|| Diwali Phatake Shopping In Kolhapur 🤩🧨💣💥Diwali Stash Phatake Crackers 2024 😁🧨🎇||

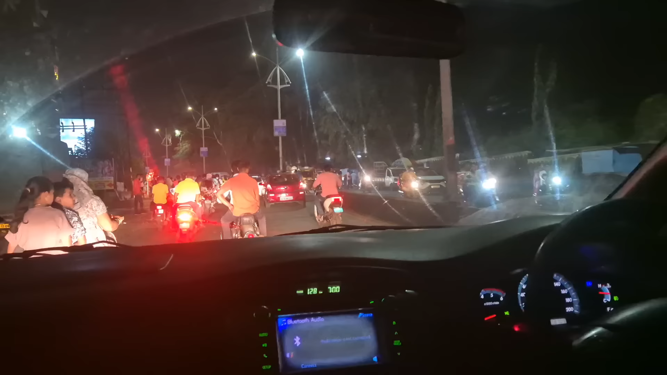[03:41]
तर आता आम्ही अशा प्रकारे कोल्हापूरला पोहोचलोय आणि संध्याकाळचे 7:30 वाजलेत, आणि इथे एक आमचा एक मित्र येणार आहे, त्याला आता जरा आम्ही शोधतोय।